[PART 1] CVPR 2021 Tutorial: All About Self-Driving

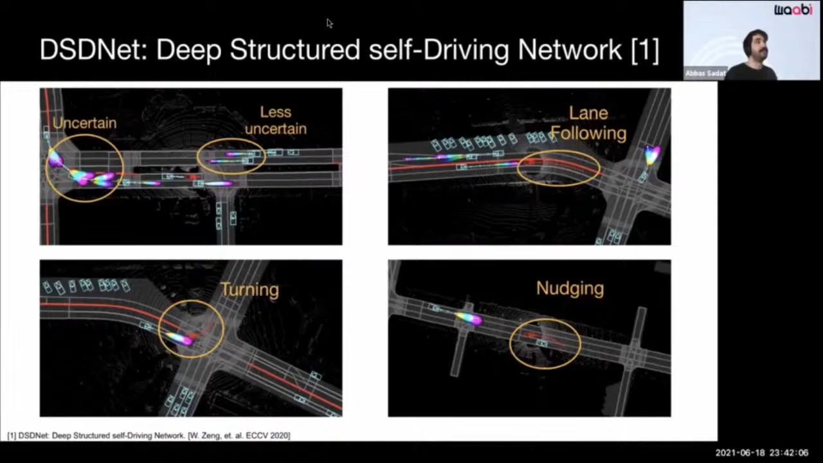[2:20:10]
The remaining three figures show some interesting driving behaviors, such as perfectly following a curved lane, turning left, and nudging around a parked vehicle. Here's a short demo of our model. As you can see, our model nicely captures multimodality, especially for vehicles that are approaching an intersection. When a vehicle is driving on a straight line, our model is certain about its direction but uncertain about its future velocity. Here is an example where we perfectly predict that the vehicle is stopping and we plan a nudging
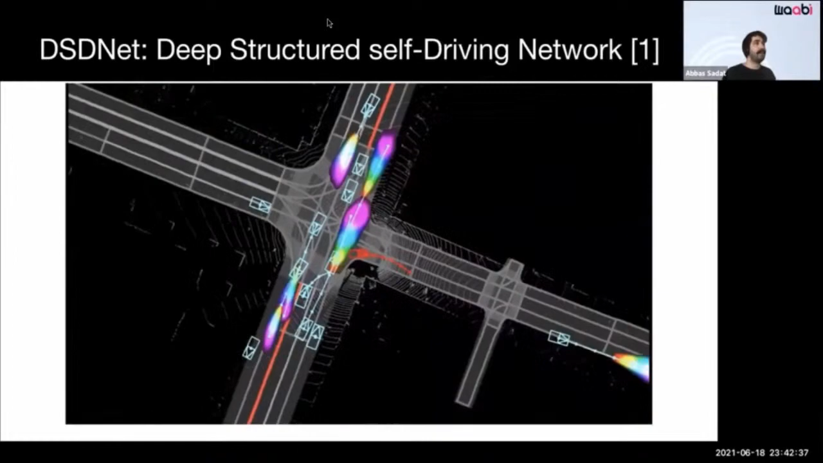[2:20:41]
trajectory to avoid a collision with the parked vehicle. And this shows our model can follow the lane perfectly.
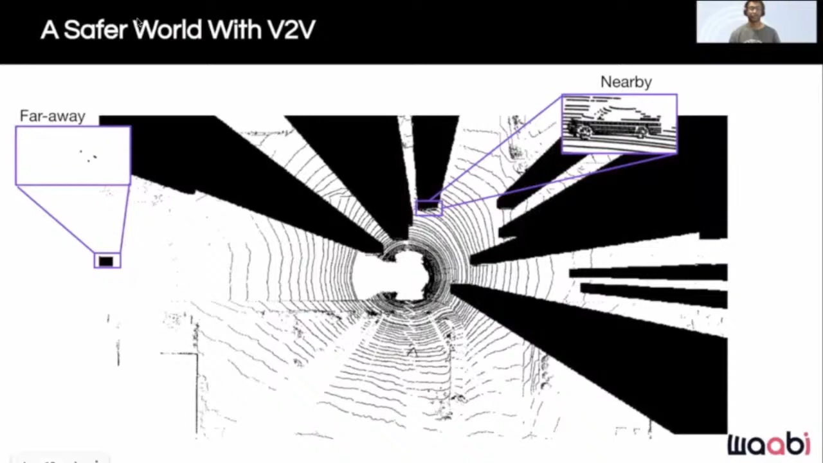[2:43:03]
We pursue another direction to improving PNP. Vehicle-to-vehicle communication, or V2V,
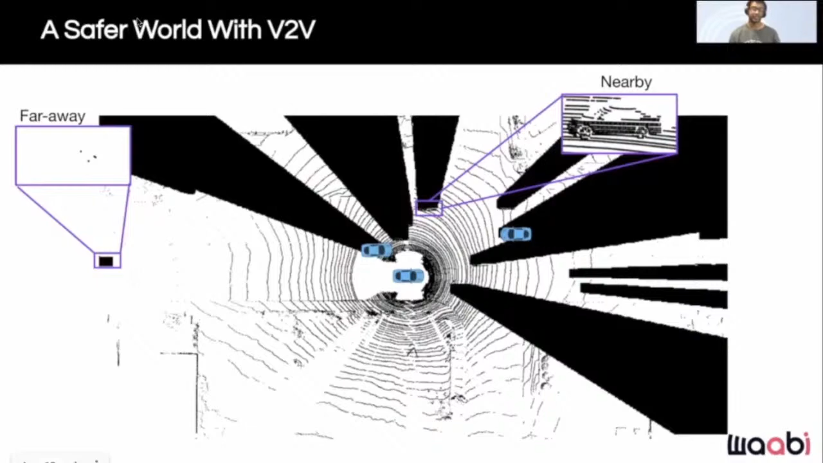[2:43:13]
allows a fleet of vehicles to cooperatively view the world from multiple viewpoints and communicate what they see with each other, thereby seeing through occlusions and seeing further.
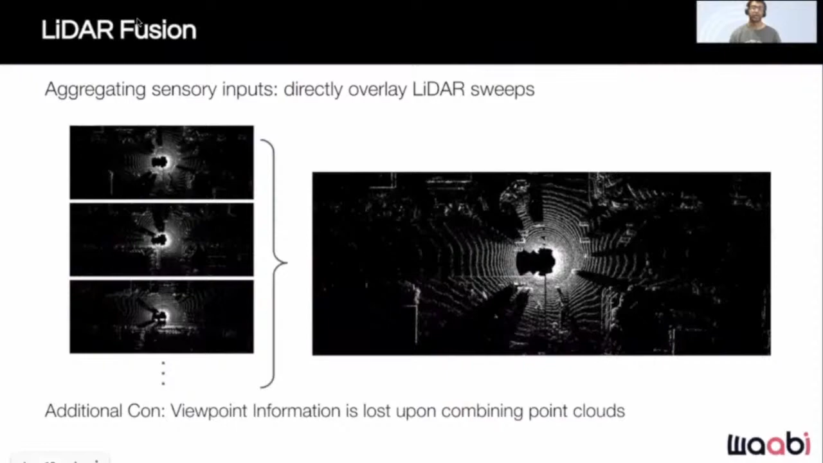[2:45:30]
And as mentioned before, this approach of overlaying has the additional con that viewpoint information is lost, as we did not know which point the sensor came from. We now review in more detail previous works that perform LiDAR fusion. For example,
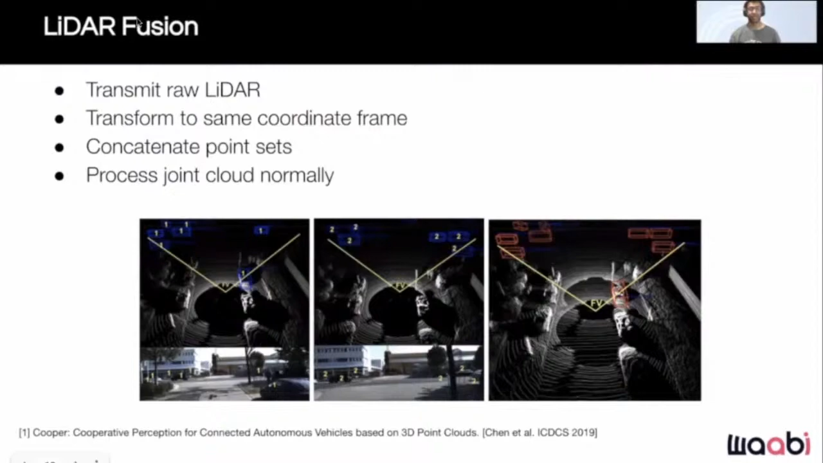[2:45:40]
Cooper aggregates the raw LiDAR in 3D space in the same corner frame and then processes the joint point cloud. And this other work instead first voxelizes the LiDAR point cloud and then transmits and aligns the voxels,
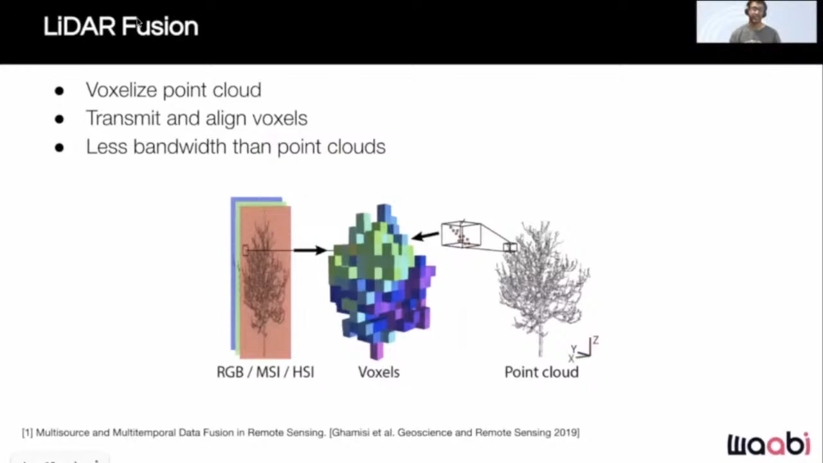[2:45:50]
resulting in less bandwidth since the voxelized LiDAR is usually a more compact representation. Now our second option is to transmit the outputs of perception and prediction.
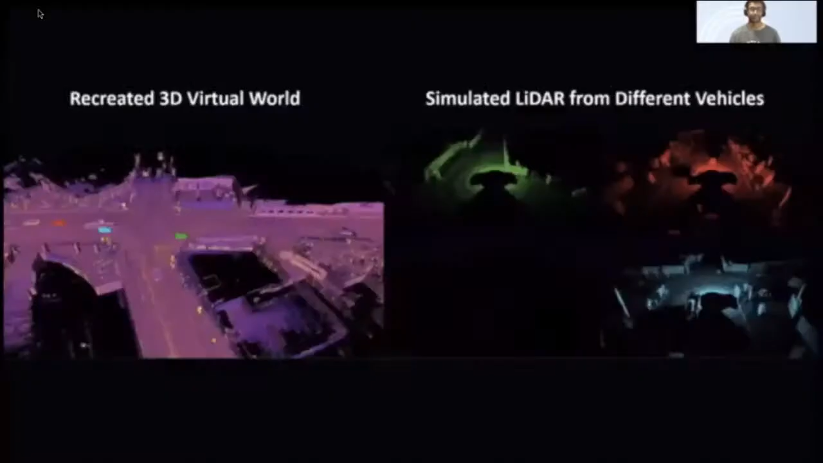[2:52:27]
Here you can see an example of a V2V sim scenario. With this constructed virtual world, we can now simulate realistic LiDAR from different vehicle viewpoints, as shown on the right. Each colored autonomous vehicle has a corresponding colored LiDAR point cloud generated.
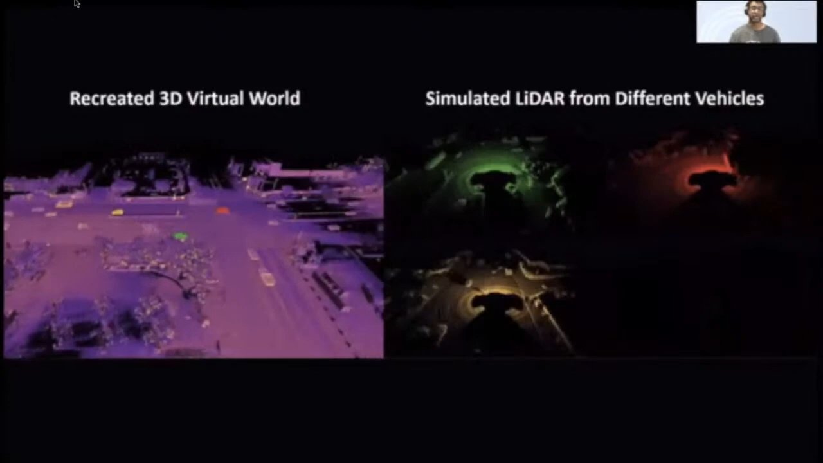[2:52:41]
And we allow about 7 SDVs in each frame to be controlled in V2V. So here are some quantitative results now.
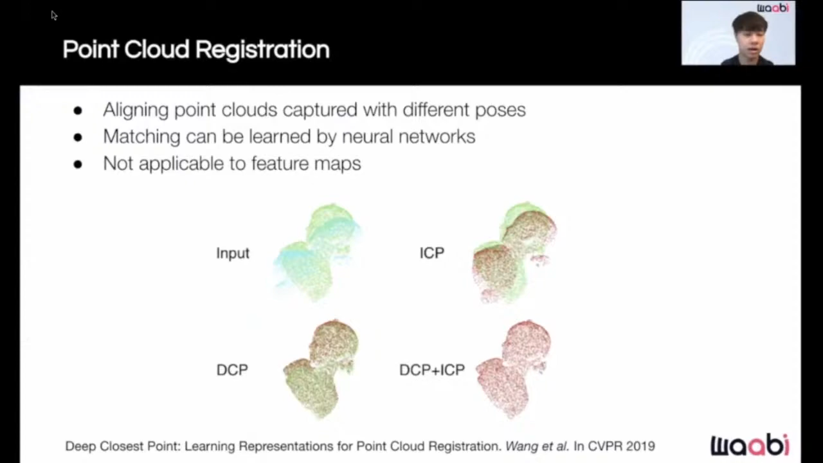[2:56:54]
This method has more recently been extended to let neural networks learn from data and predict registrations instead of using heuristics. However, as we are working in the feature space, these methods are not applicable.